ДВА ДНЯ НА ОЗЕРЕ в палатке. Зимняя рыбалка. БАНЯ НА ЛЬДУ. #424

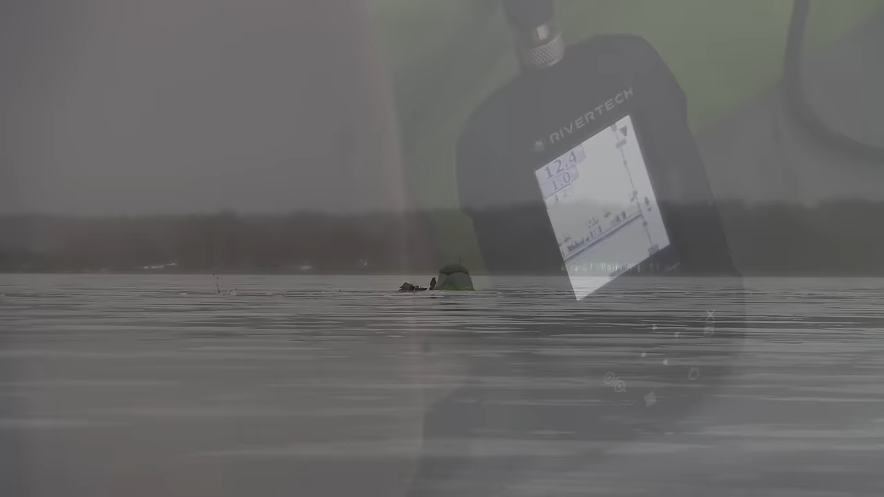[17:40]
должна быть видно как гуляют туда-сюда плавки
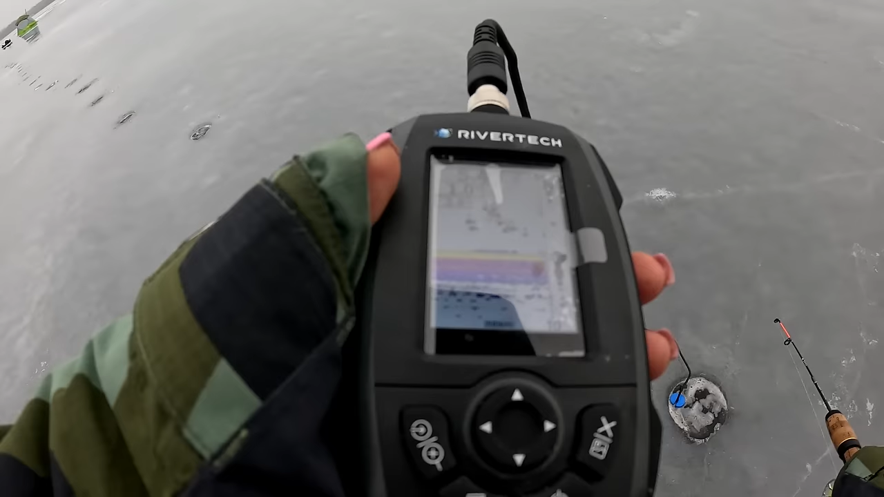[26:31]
видали здесь рыбы рыба то есть 5 и 4 метра глубина так бум подброс подброс